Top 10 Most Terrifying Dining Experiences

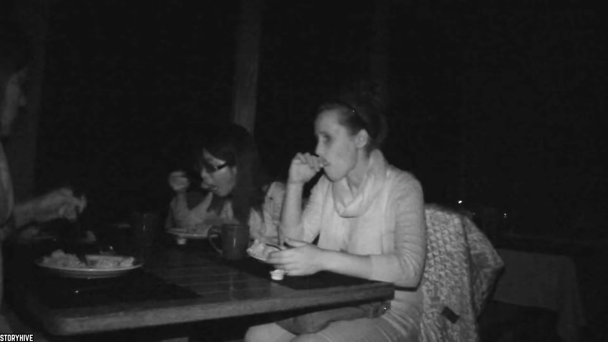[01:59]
Because Nox, in Singapore, is all about eating in complete darkness.